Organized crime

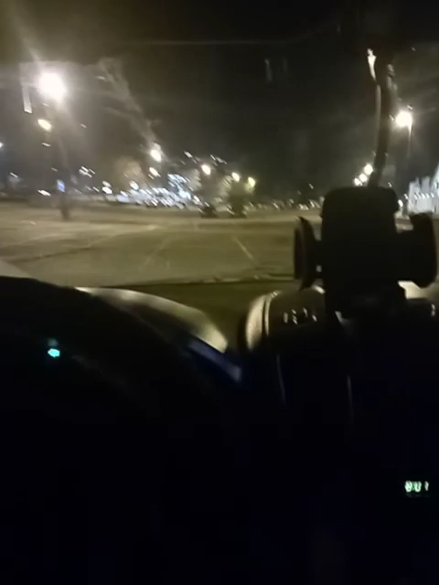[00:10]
So, this time of me driving with my hazards on is not for fake or not to fuck with the gang stalkers, but really, yeah, my shit's fucked up. So, as I sit in this parking lot, I've had nothing but ignorant motherfuckers like that white car right there sitting next to that white weight Applewood
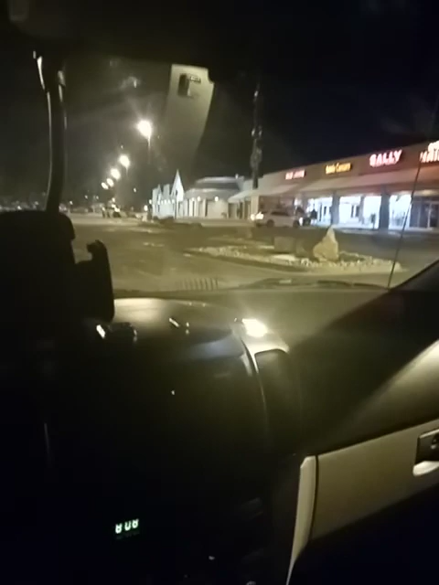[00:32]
car or what do you call it? Work truck, whatever. They done been in this parking lot like 4 or 5 times, going in circles, complete circles.
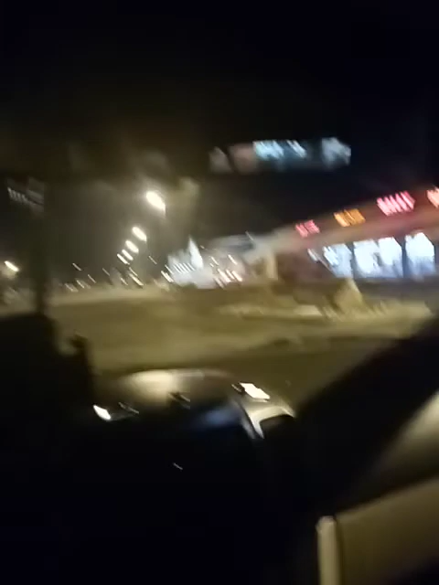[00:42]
All them cars over there in front of Taco Bell. Yep. The two cars parked directly in front of me. And you can still see how the white car completely is turning in ways where it's like, wow. Make itself look obvious. Now they decide to park. But, you know, parking towards my direction. Let's zoom in. On them.
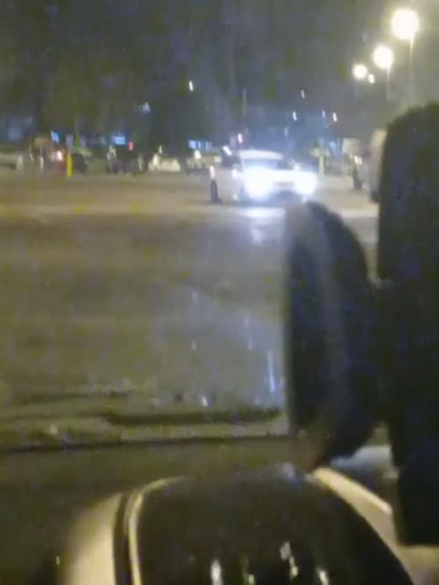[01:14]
You know, why are you still in your car with your brights on? Who knows? But this is the bullshit I go through. Then you got these cars over here. Cutting through.
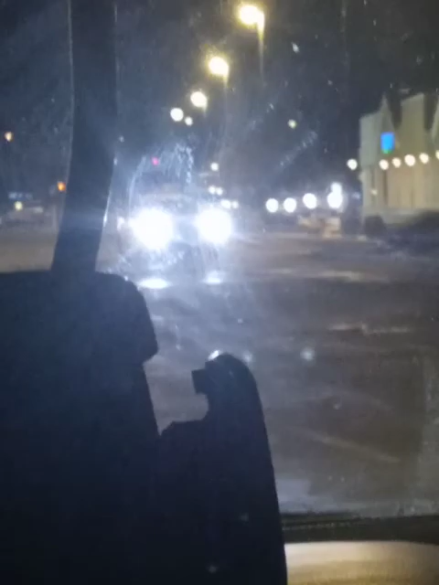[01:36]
You see how shining his brights?